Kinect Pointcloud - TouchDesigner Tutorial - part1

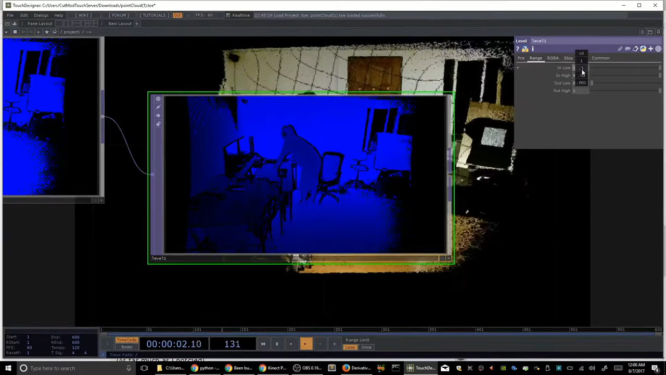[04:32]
That'll become much more useful later when we go over other uses for the 32-bit point cloud data
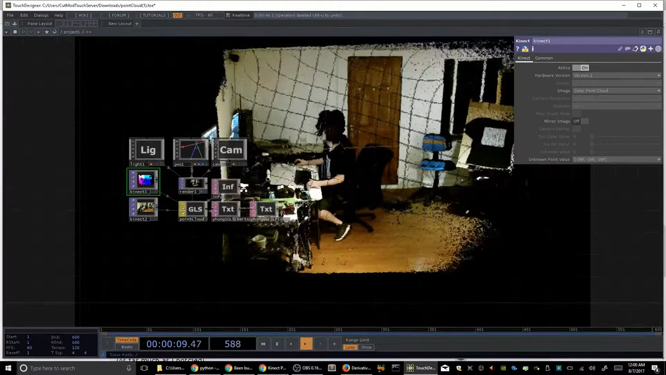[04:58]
All right, so we've already d done a 180 on this, which makes it a lot nicer.
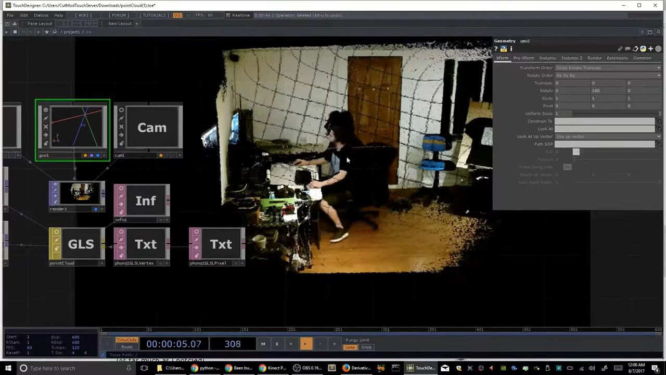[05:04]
So now, let's do some boring stuff.
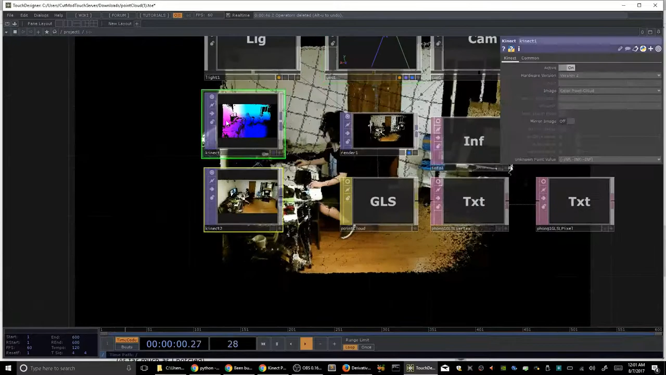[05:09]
What I'm going to do is put nulls on the end of these.
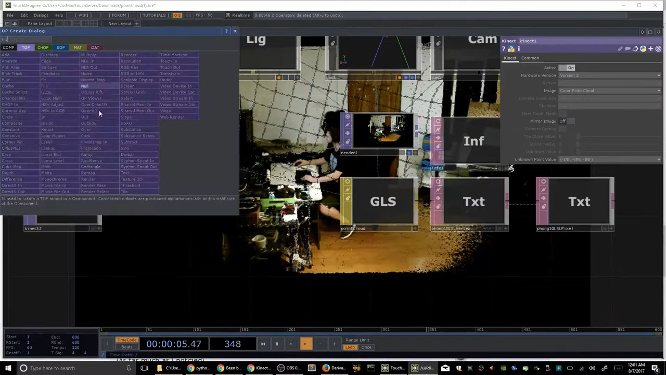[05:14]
Call this one null position. This one can be null color.
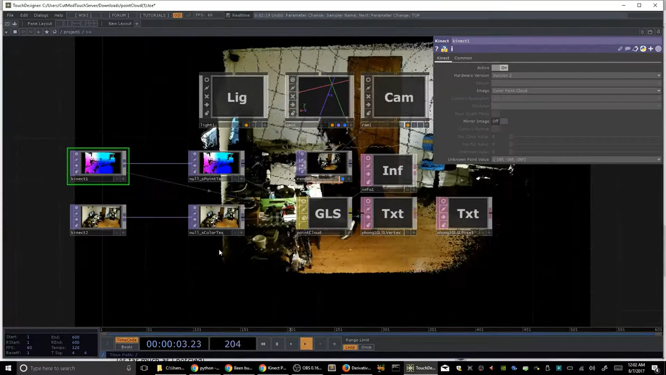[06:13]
so now we've got our nulls inserted before we start sampling in GLSL world. But you'll notice nothing's changed.
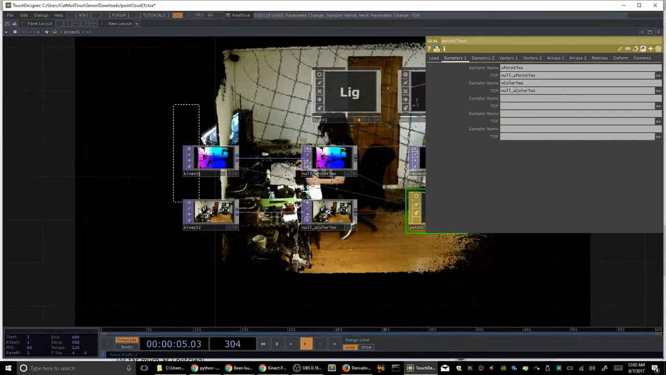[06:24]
The whole point of that is now we can start adding more effects to our signal chain before it hits the shader.
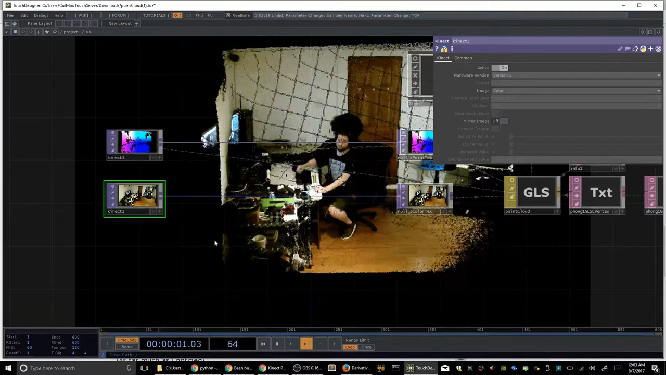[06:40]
So often you'll want to say have your body without the rest of the crap in your room. So how might you do that? Well, you could use some techniques that we've covered in the previous Kinect Top tutorial for isolating yourself from the scene using the player index to create a silhouette.
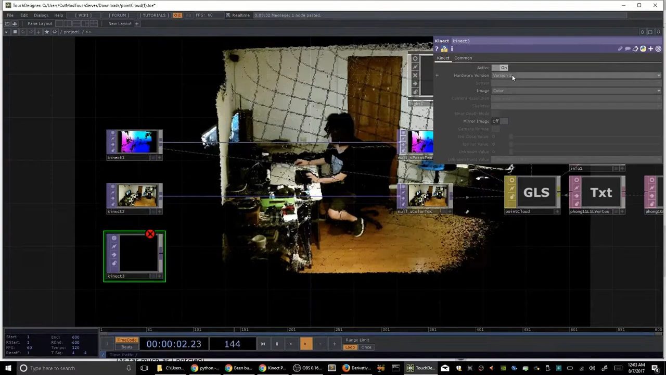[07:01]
So we'll just go to player index, camera remap, so it's the same resolution as everyone else. That's me. Great.
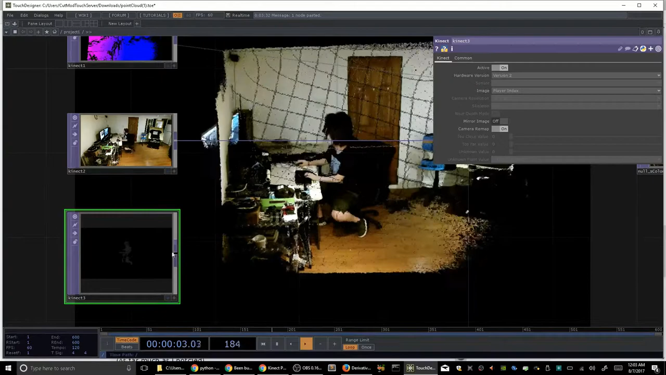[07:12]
Then I can throw myself through a threshold. Everything less or equal to zero.
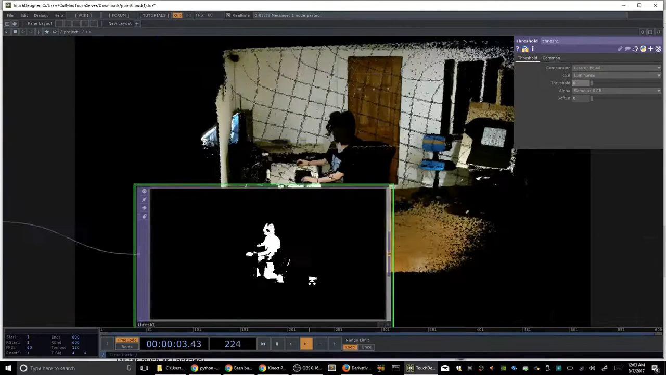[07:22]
It's cut off. Great.
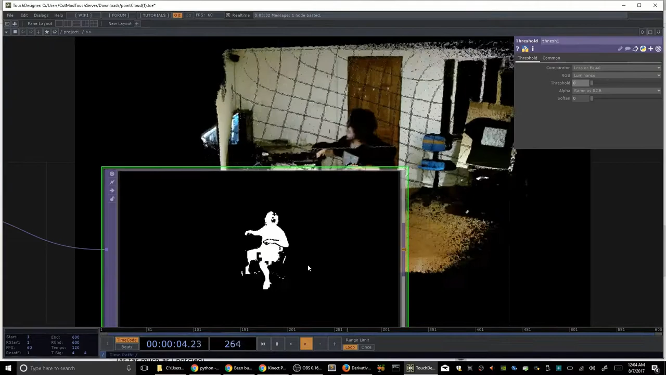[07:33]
Unfortunately, tethered to this, I can't walk very far and still narrate, so it should work all the way across the room.
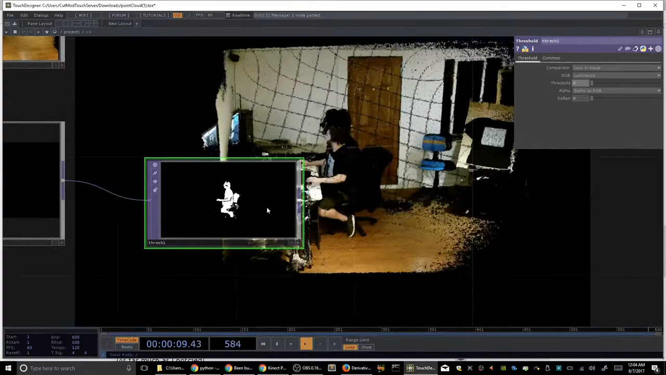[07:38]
One interesting thing is whatever you're touching becomes part of you, so there's my chair.
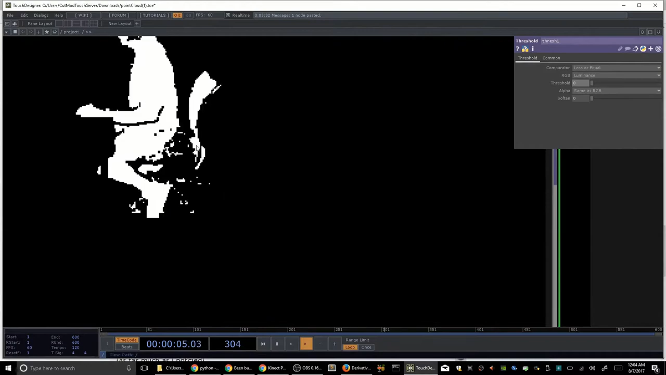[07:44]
We'll see that in Point Cloud World shortly. It's important to
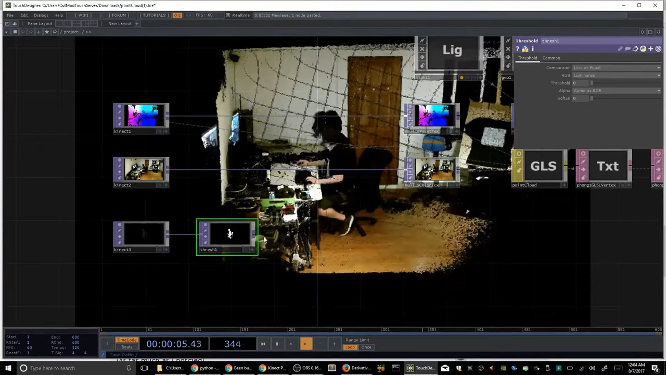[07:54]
turn this into 32-bit nearest pixel. So that when we add a mat, it works properly with this 32-bit image. I'm not sure exactly why that is,
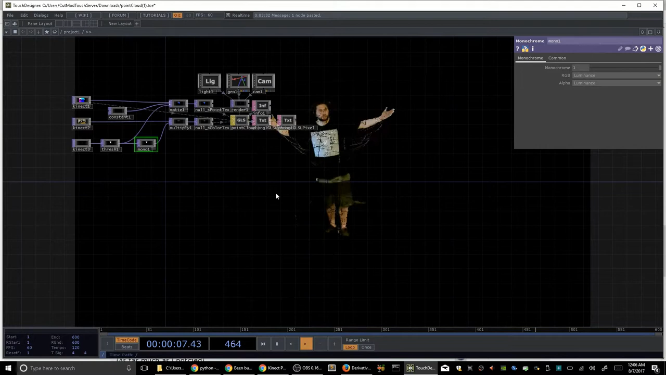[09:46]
Now it's pretty much just me with a bit of artifacts floating around. Not bad.
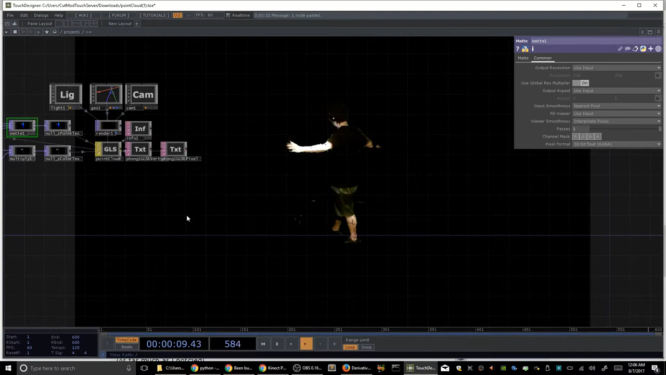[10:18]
That seems to have gotten rid of some of that artifacting.
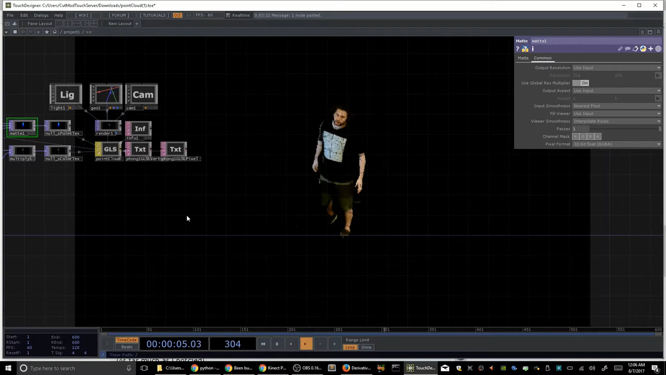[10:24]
So that's very important when you're dealing with 32-bit stuff.